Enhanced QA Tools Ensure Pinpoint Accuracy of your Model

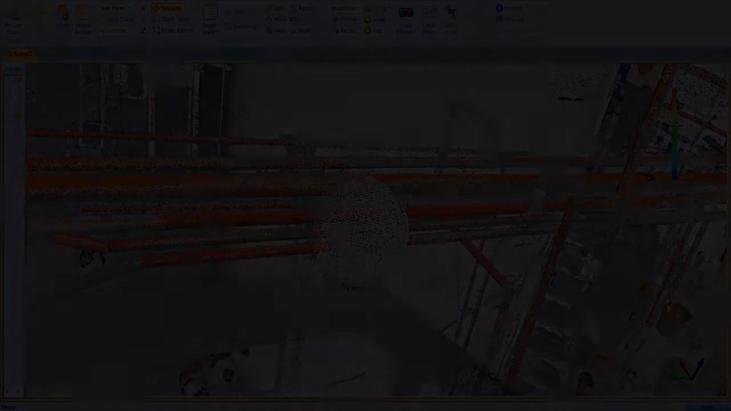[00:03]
The new quality assurance tools in Edgewise MEP are dramatically faster and designed to give you complete confidence in the accuracy and fit of the extracted pipes.
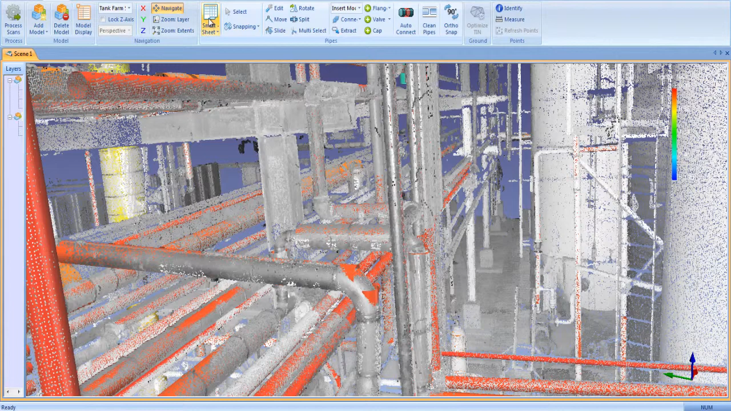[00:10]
Every pipe is listed on our smart sheet table along with key intelligence such as length,